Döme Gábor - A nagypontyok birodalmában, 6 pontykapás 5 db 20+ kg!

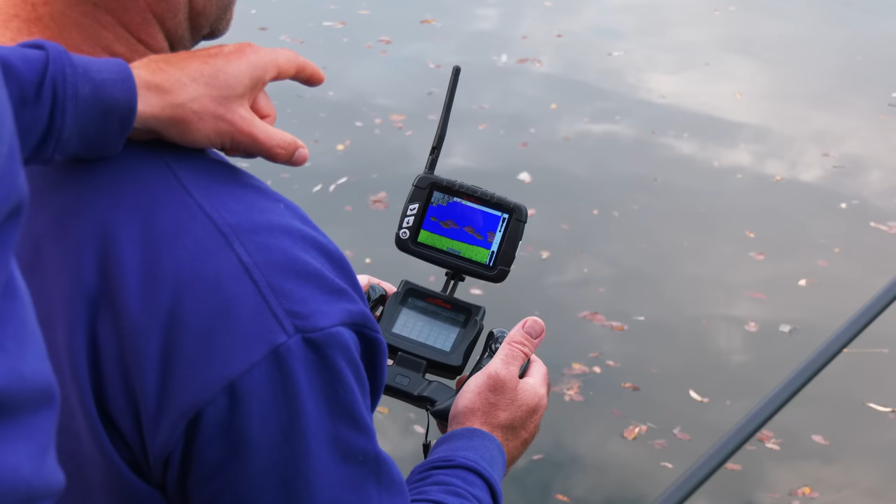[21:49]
Jól látszik, hogy a készülék távirányítóján van egy szonár, amellyel a pontos vízmérséget is nyomon tudjuk kísérni,
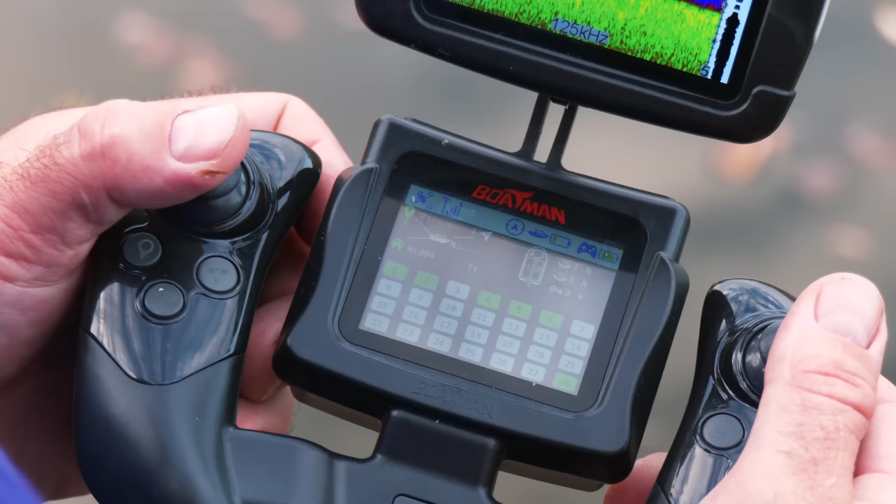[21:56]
illetve van benne egy GPS is, amely az éjszakai horgászatok vagy a szerelék bejuttatás során rendkívül nagy segítség,